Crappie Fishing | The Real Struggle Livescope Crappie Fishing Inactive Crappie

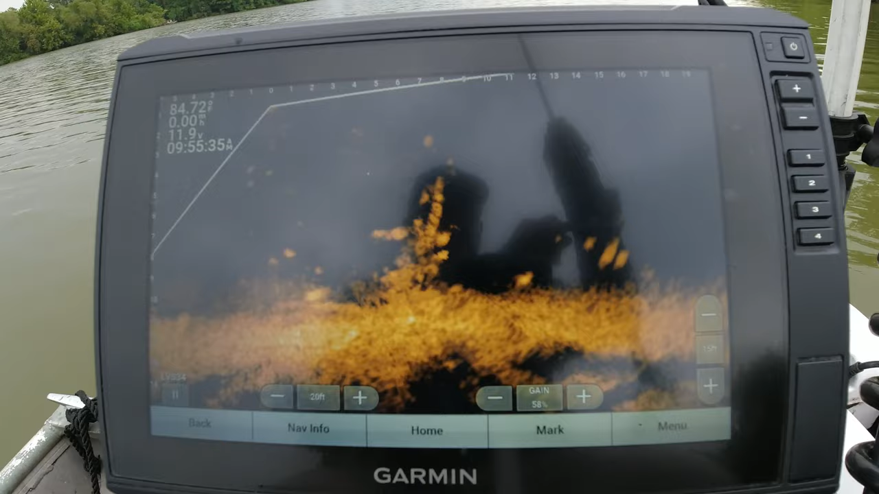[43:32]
There we go. Oh, you got to be kidding me. You got to be kidding me.
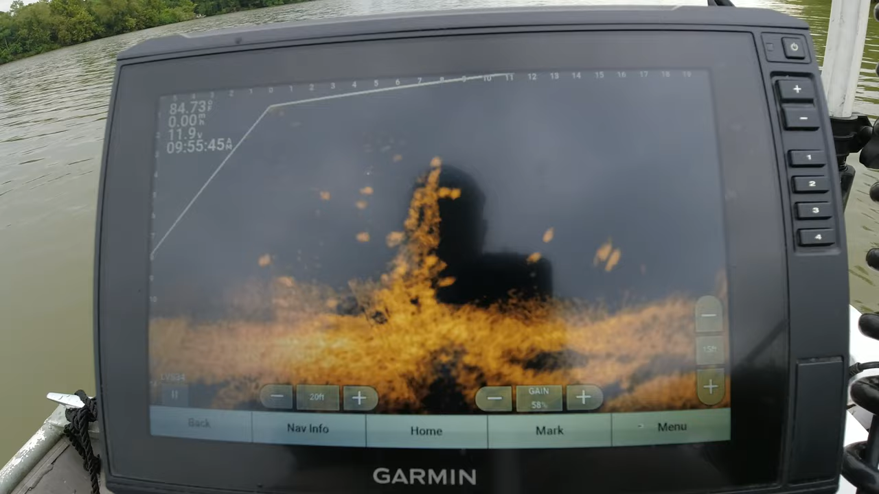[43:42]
Get away from my bait, Lily. I got a big one right there to entice. Wonder where my bait was. It's on the other side of that piece of structure. You got to pay attention to them numbers up top, y'all.
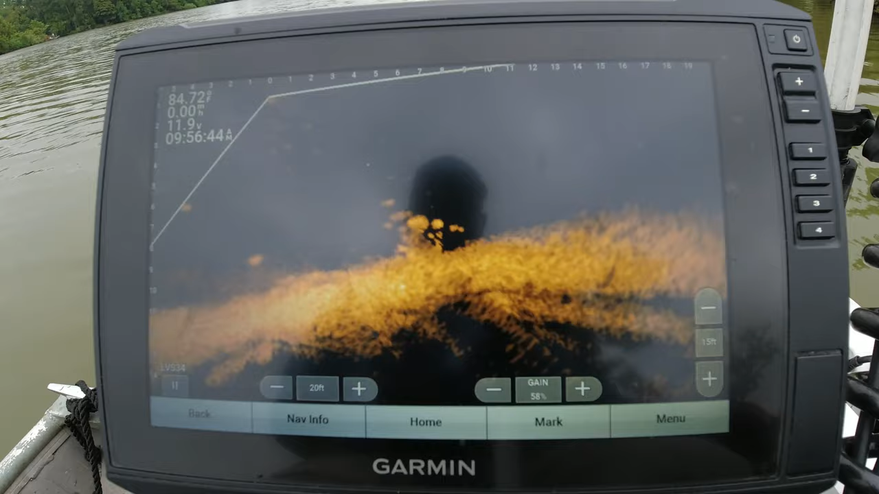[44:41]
On screen: water 84.72°F
I'm looking for my bait, and it's on the other side of the structure. These are where the good ones are. It's a little lower piece. Get us stopped.
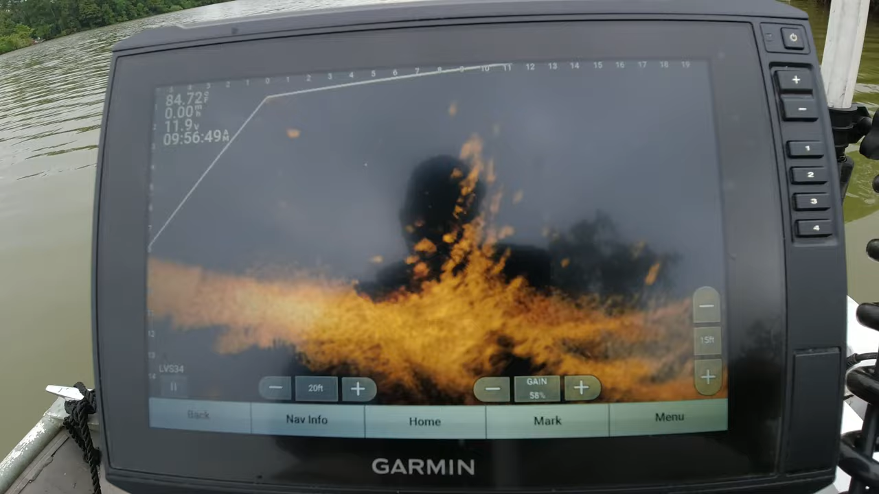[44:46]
On screen: water 84.72°F
And a little joker jumps out of there.
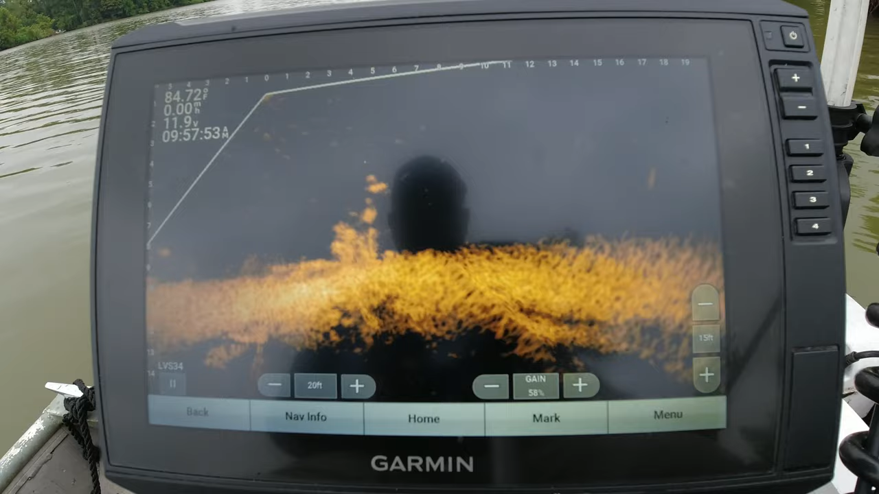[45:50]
And a little bitty dude. Little bodyguard. Gonna beef your tailbone still. I didn't show him to y'all because he's just a little dink. I need a big one in the boat, so let me get a big one in the boat.
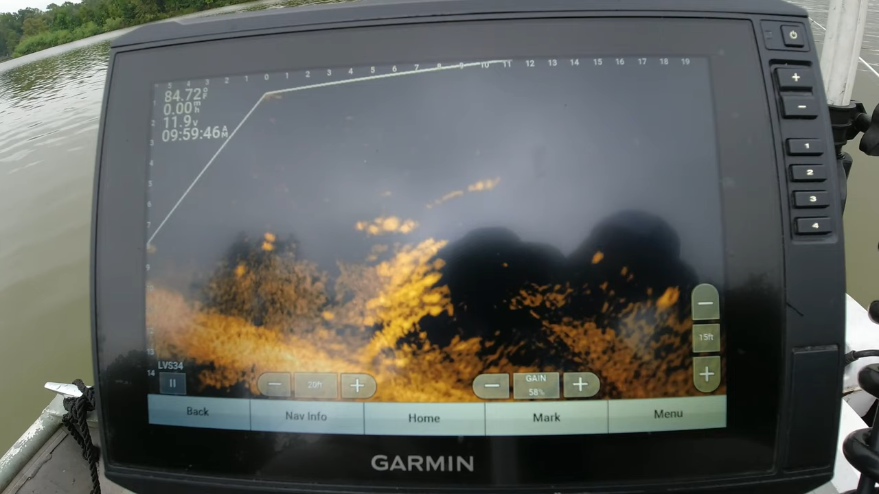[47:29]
Alright, I see one around the other side of that pile. It's just out in the open.
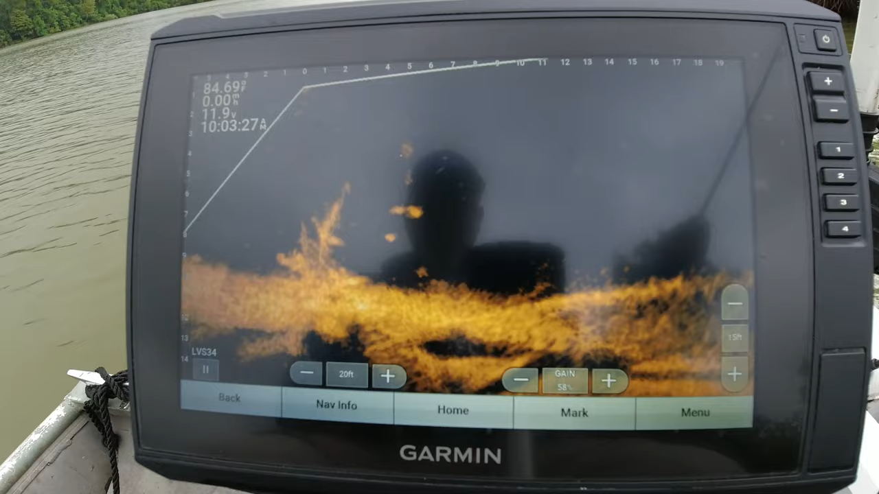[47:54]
Barely nipped it. Go to this next piece of structure right here. Got some good ones up under that. They are, for it to be an overcast day, they sure are tucked in this structure. Seem like they'd be out and roaming.
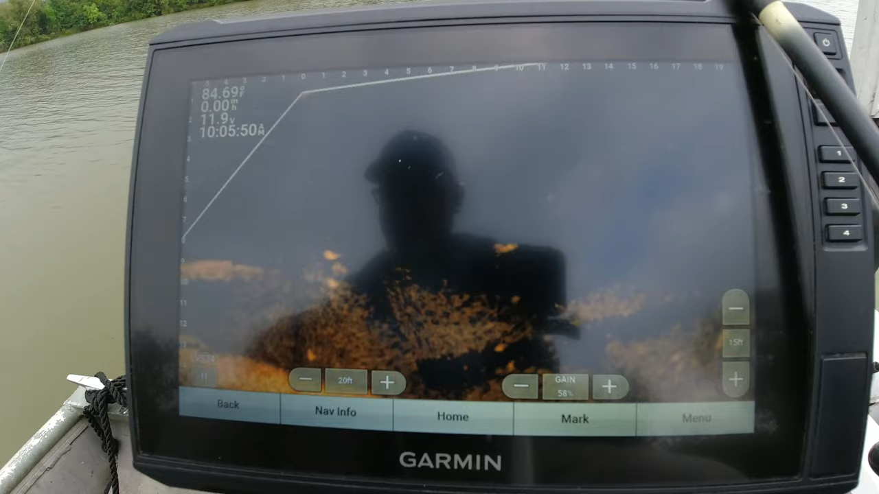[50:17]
He got it. Little bitty guy, though. Little bitty dude. Alright, well, we're getting ready to move on to the next one. Let's try this one right here on the top. He may be wanting to feed. I'd like a bigger fish on top of that, too.
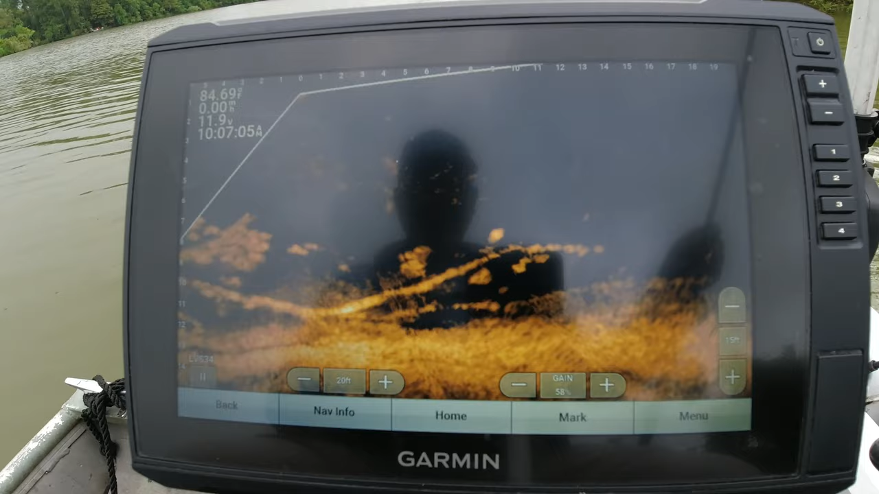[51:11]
Look at the big one. He getting, he taking off. His little bodyguard got took off, so he took off.
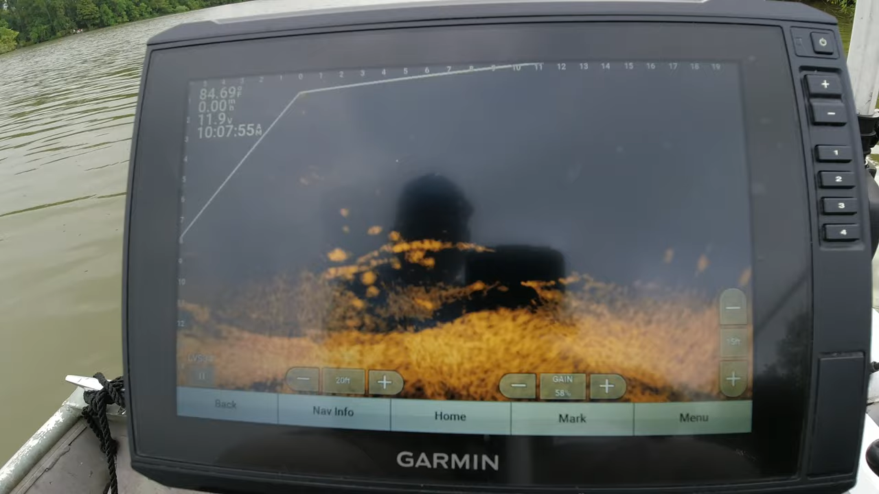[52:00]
Unbelievable. Let's see if that bigger one right there, if I can get my jig to him. Come on. Hey. Went up under it. There's too many bodyguards right there.
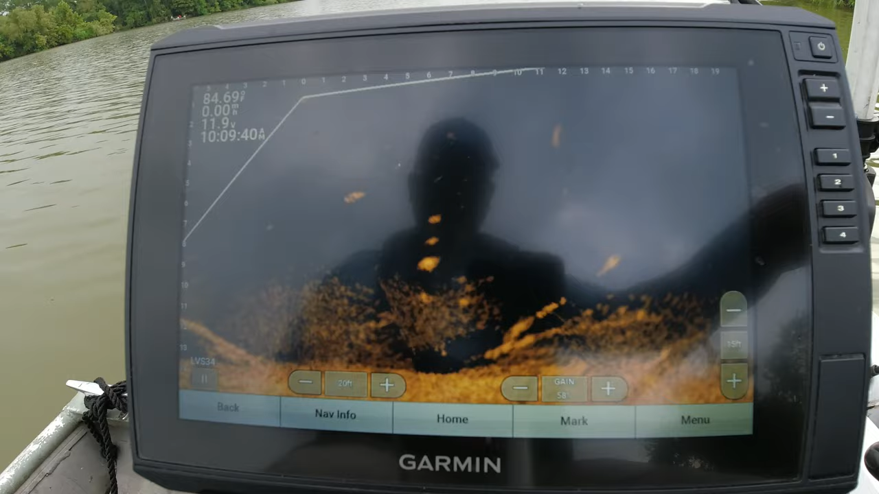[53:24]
All they're doing is chasing it away, saying, get away from me. They're sitting down there fat full.
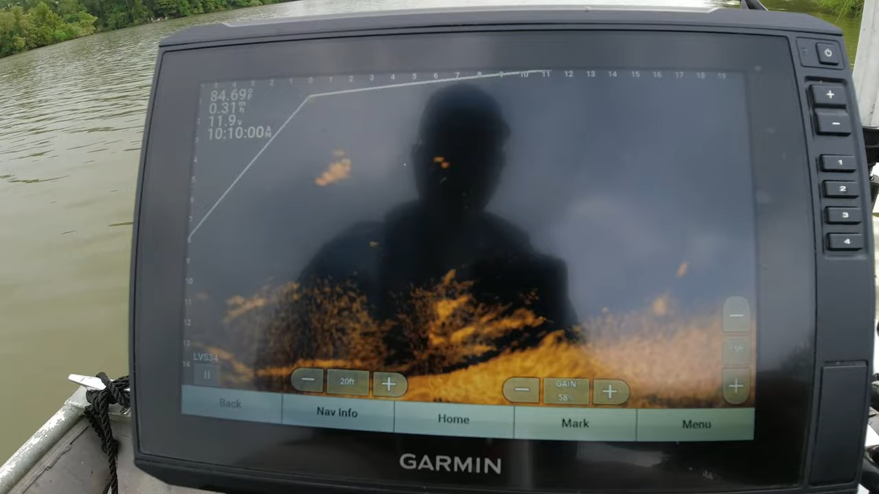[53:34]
On screen: water 84.69°F
Maybe another decent fish right here. Maybe. What am I going to have to do, y'all? That's the magic question.
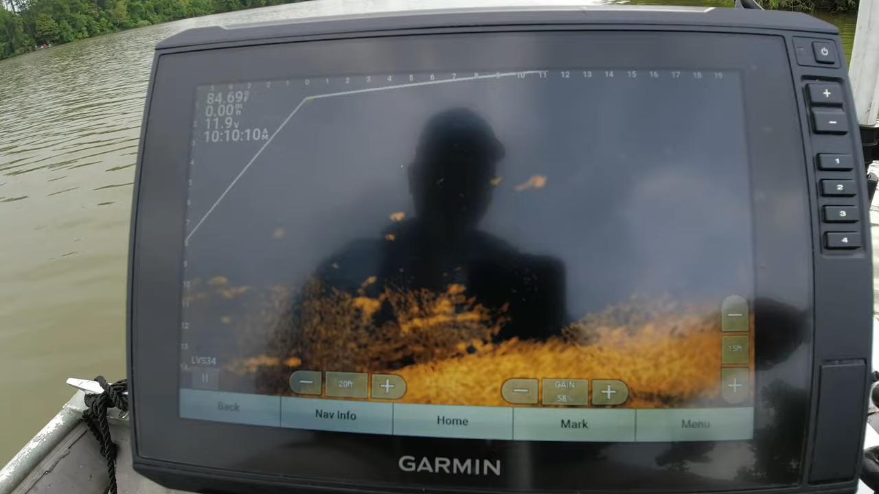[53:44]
What am I going to have to do to entice them to bite? Getting their attention.
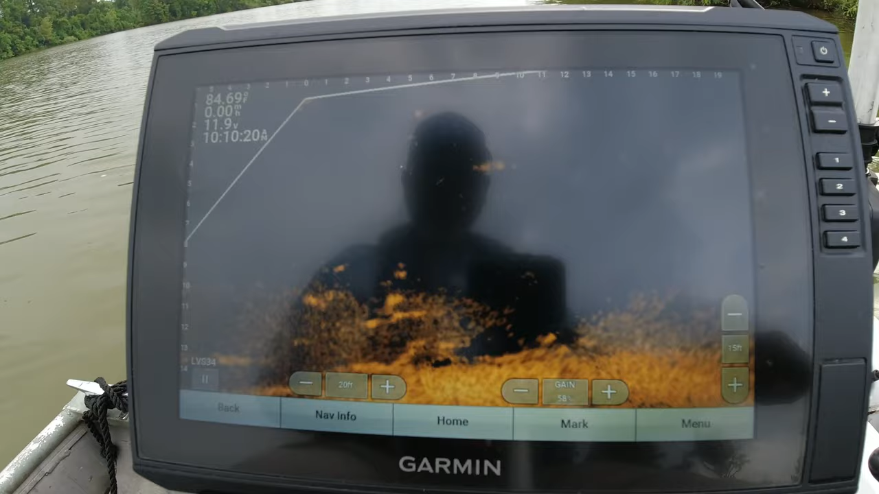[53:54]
Getting their attention. All right. Time for a color change again. Oh, I know what I need. I need that blue shiner. Alrighty, so I got that blue shiner on now. Let's put it on fish and see if they'll go for it.
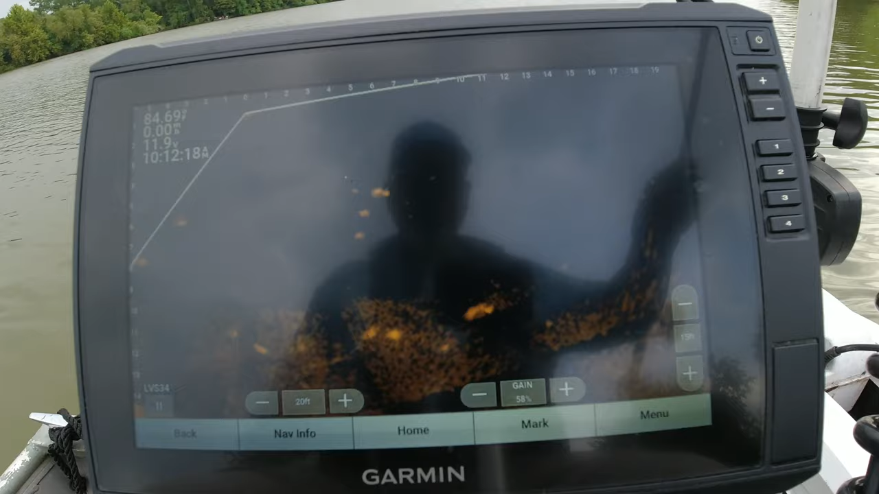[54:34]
There's a pretty decent one right there. See if we can get on top of his head. Like he's out in open water. Maybe. Maybe he's swimming though. Going to the bottom. See if I can keep him lit up. Put this jig on top of his head.
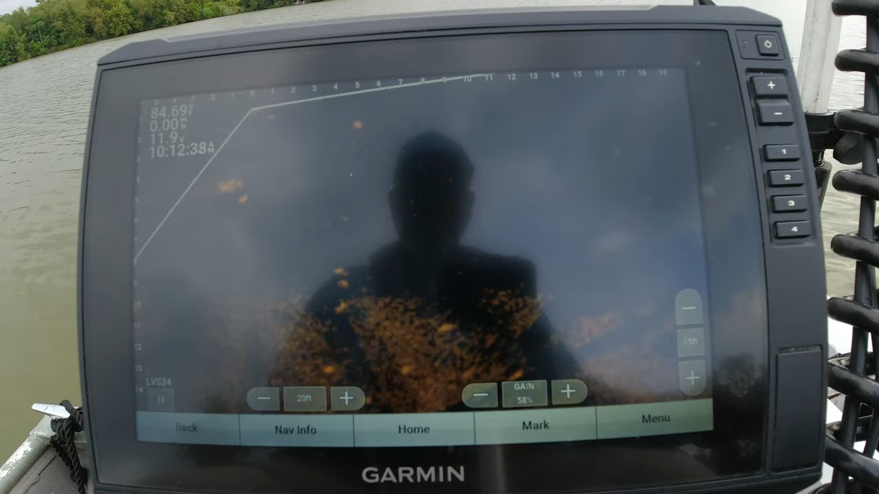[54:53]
See how he reacts. Bit too fast for that one.
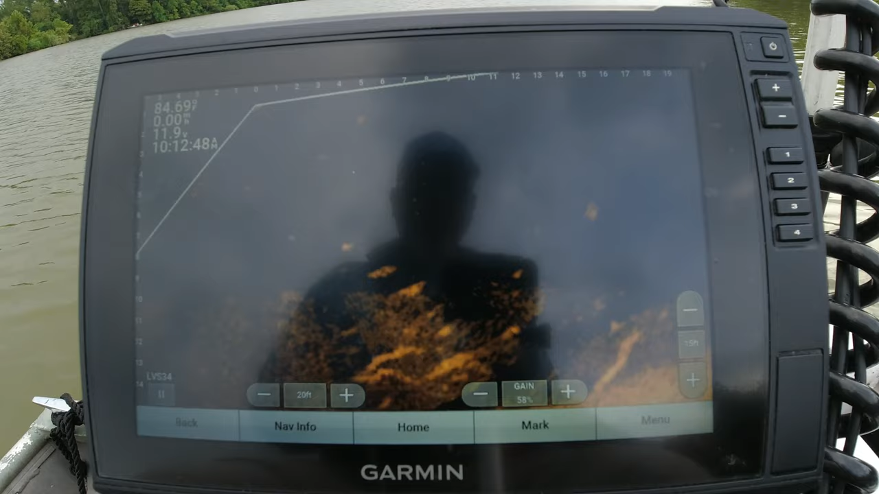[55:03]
What about that? That's like a white bass. He's swimming awfully fast.
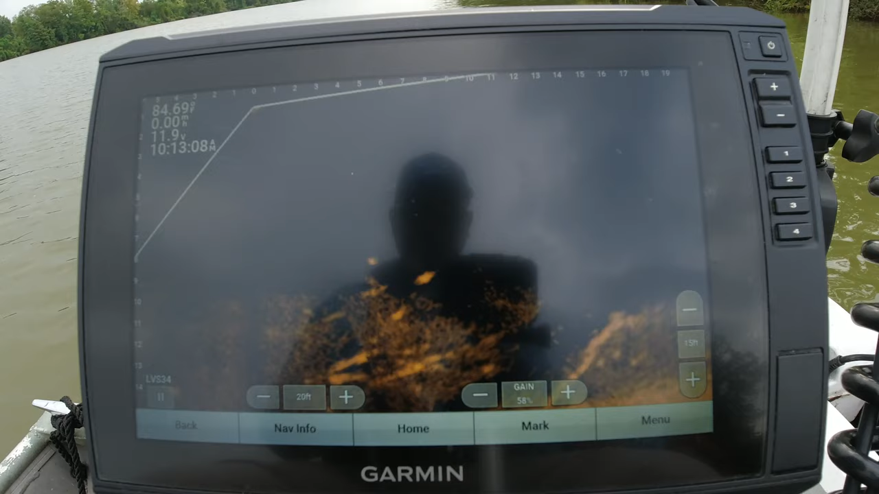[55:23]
There we go. See the difference? Making them changes, y'all. Making them changes. You know, a lot of folks say color don't matter, but I beg to differ. I've been saying that for years. I've seen it for years.